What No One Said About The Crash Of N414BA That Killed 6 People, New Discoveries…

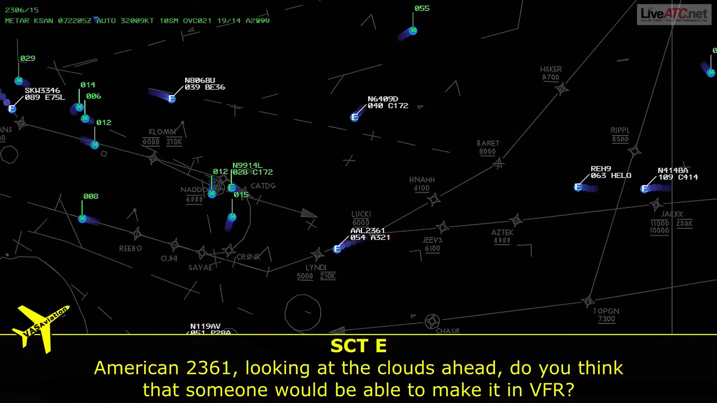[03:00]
American 2361, looking at the cloud coverage ahead, do you think someone will be able to make it in VFR? It'll be tight, I doubt it, for American 2361.
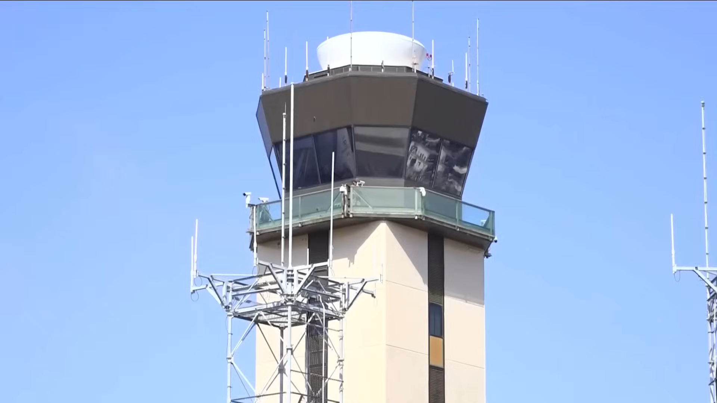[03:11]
This sets the tone. ATC is already concerned about whether the conditions are workable for visual flight. That's not a great sign, especially for a light twin about to fly into a marine layer. American 2361, thank you very much. Maintain 170 or nobs, or greater to the final approach, space contact San Diego Tower, good night.
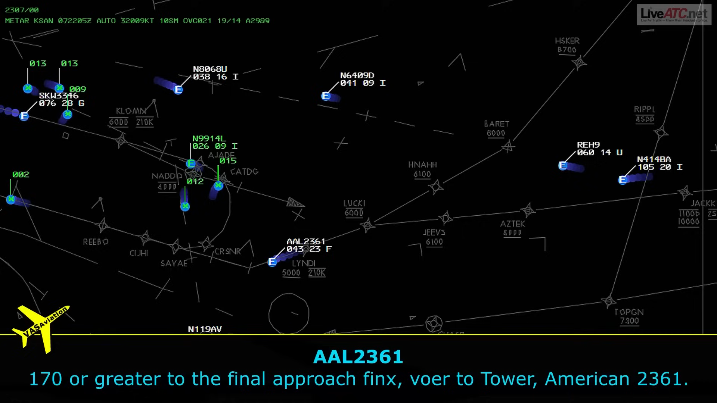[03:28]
170 or greater to the final approach, space contact San Diego Tower, good night.
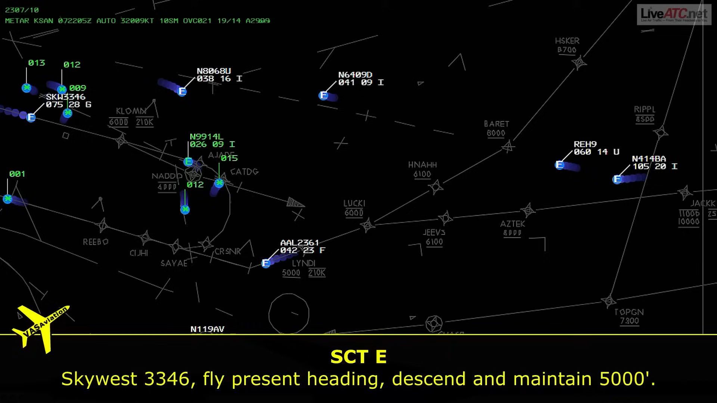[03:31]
Tower 3346, fly present heading, descend to maintain 5,000. There's a heading down to 5,000, Skywester 346.
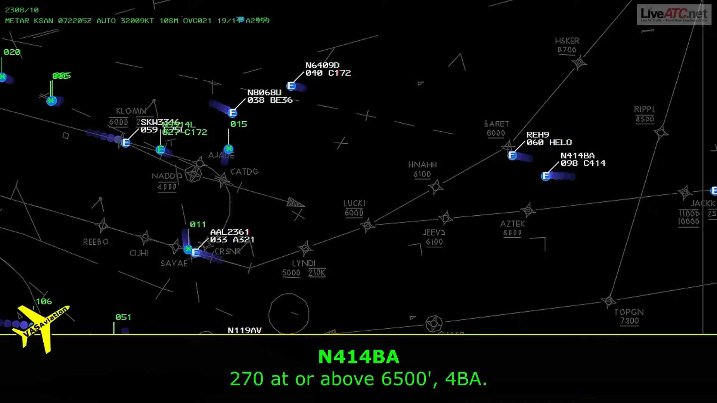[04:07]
270 at or above 6,500, 4 Bravo Alpha. Princess and 4 Bravo Alpha, vector sequencing, turn left heading 180.
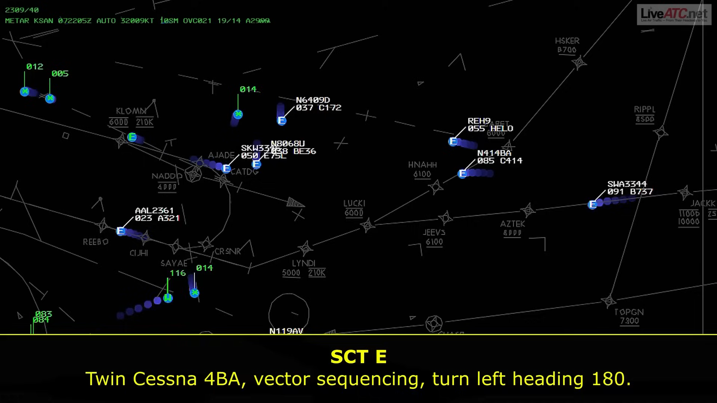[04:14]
Left heading 180, 4 Bravo Alpha.
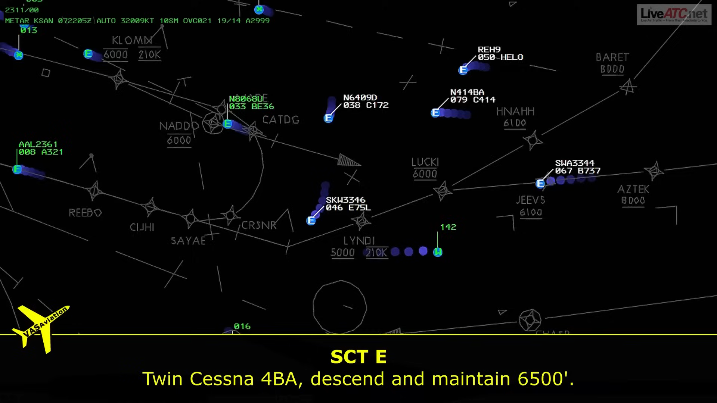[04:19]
Princess and 4 Bravo Alpha, descend to maintain 6,500. descend to maintain 6,500, 4 Bravo Alpha. Still smooth, still responsive. ATC is actively managing traffic.
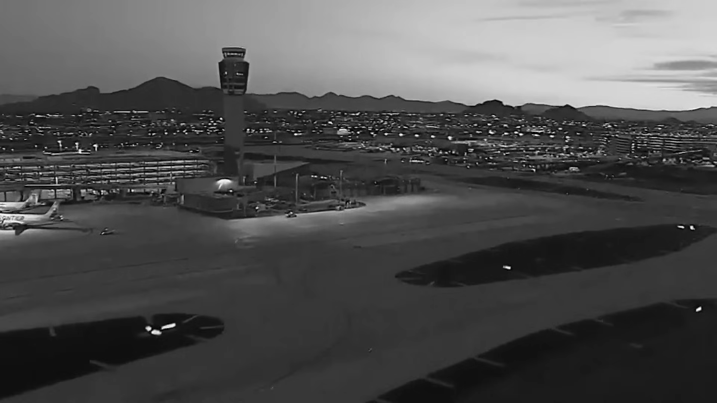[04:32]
The pilot sounds in control, but we're only a few thousand feet from the bottom of that cloud layer, and things are about to get more dynamic. Princess and 4 Bravo Alpha, clear to San Diego Airport. Your present heading, descend to maintain 6,000.
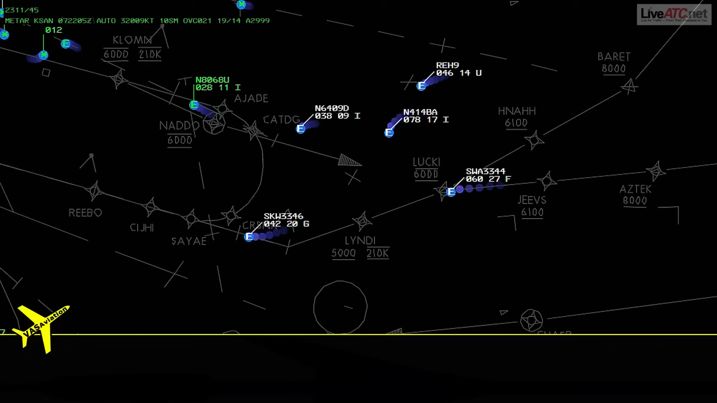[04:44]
Clear to San Diego, present heading, 4,500. I'm in 6,500, 4 Bravo Alpha. Princess and 4 Bravo Alpha, present heading, descend to maintain 5,000. 5,000, 4 Bravo Alpha.
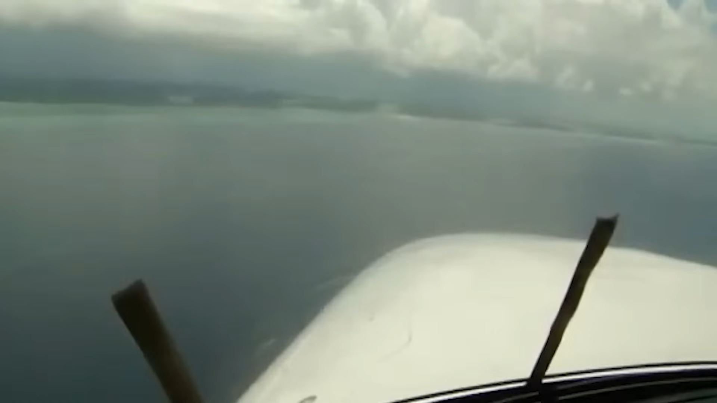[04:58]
That slip, 4,500, I mean 6,500, may sound small, but it's the first crack, a sign of mental load increasing. He corrects himself quickly, but something is shifting. Princess and 4 Bravo Alpha, present heading, this is going to be a vector across final.
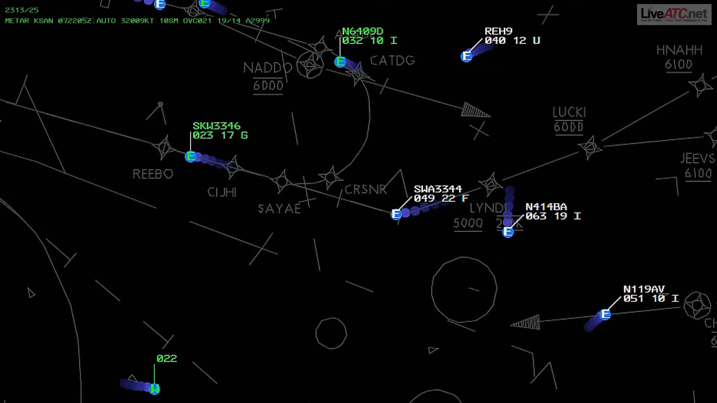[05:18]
A vector across final, 4 Bravo Alpha. Princess and 4 Bravo Alpha, turn right heading 2, 9, 0, and 50, and join the localizer. Uh, 2, 9, 0, and join the localizer, 4 Bravo Alpha.
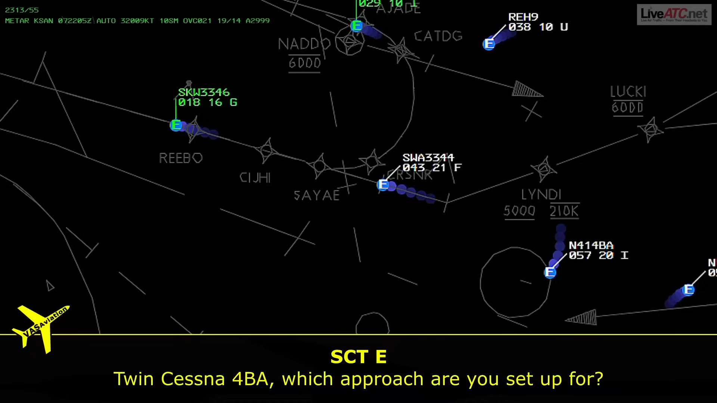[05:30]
Princess and 4 Bravo Alpha, which approach are you set up for? Uh, the RNAV, okay, 4 Bravo Alpha.
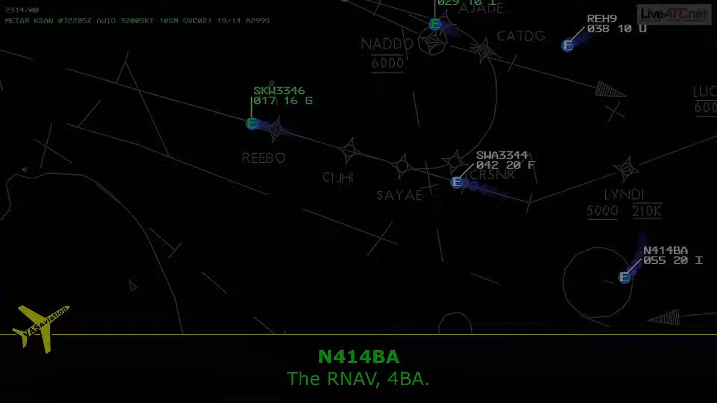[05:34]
This is where the handoff starts showing complexity. The aircraft is not yet on final,
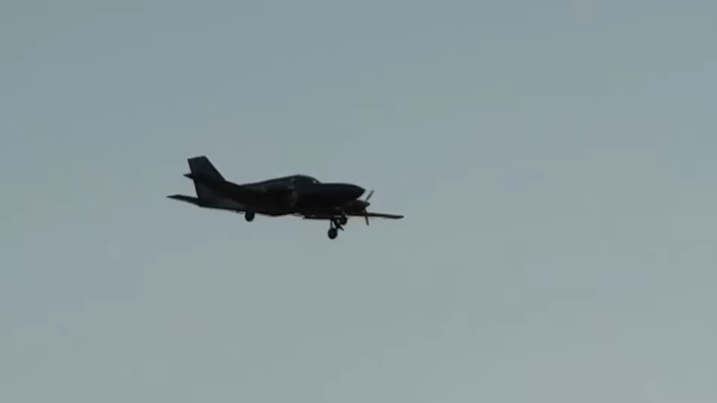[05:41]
and it seems there's a mismatch between the expected approach path and what the pilot's set up for. The RNAV approach requires specific setup and awareness, not the kind of thing you want to be double-checking mid-climb, mid-haze.
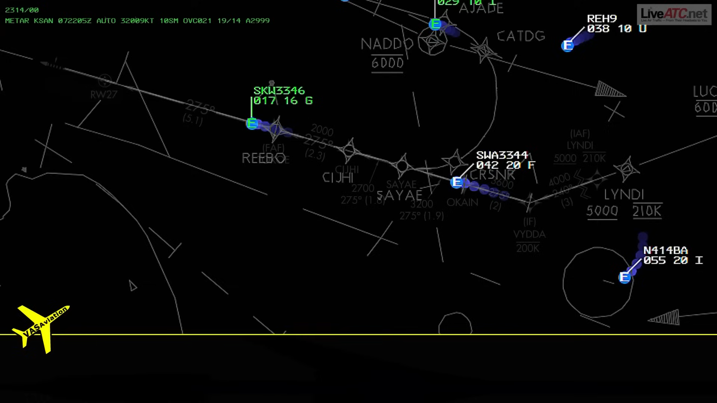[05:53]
Princess and 4 Bravo Alpha, roger, heading, 2, 9, 0, proceed direct to Vida, descend to maintain 5,000.
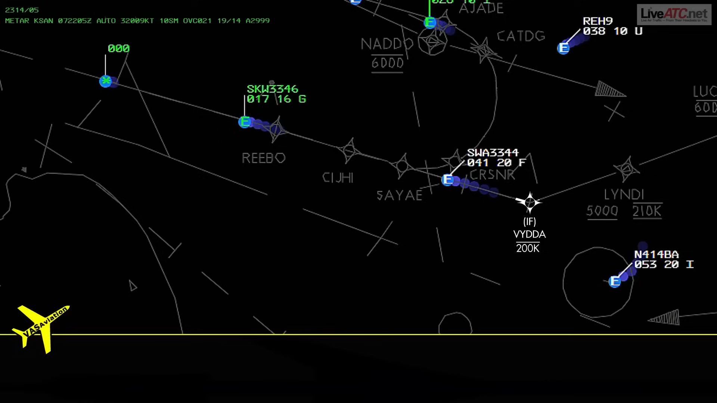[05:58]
Clear direct Vida, descend to maintain 5,000, 4 Bravo Alpha. Princess and 4 Bravo Alpha. Princess and 4 Bravo Alpha, turn left heading, 2, 7, 0, direct to Vida.
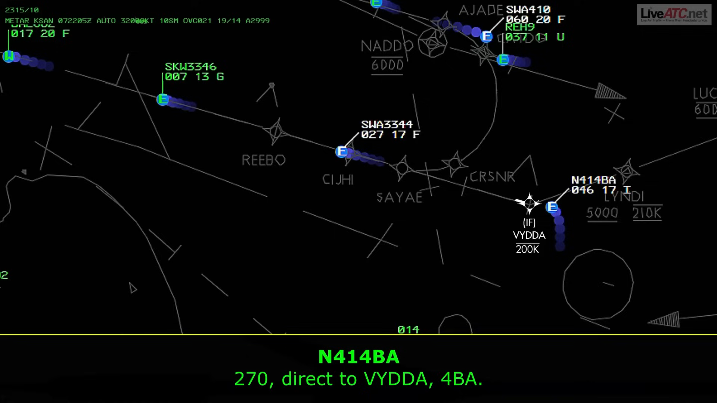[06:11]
Uh, 2, 7, 0, direct to Vida, 4 Bravo Alpha.
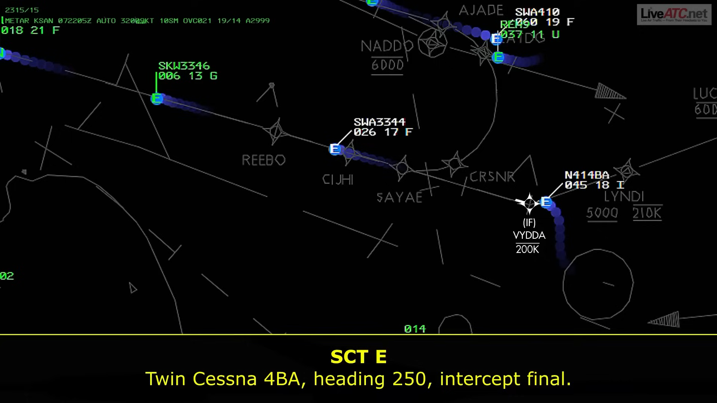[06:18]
November 4 Bravo Alpha, heading, uh, 2, 5, 0, any step final. Uh, 2, 5, 0, 4 Bravo Alpha. Multiple heading changes, rapid descent instructions, this is a busy cockpit.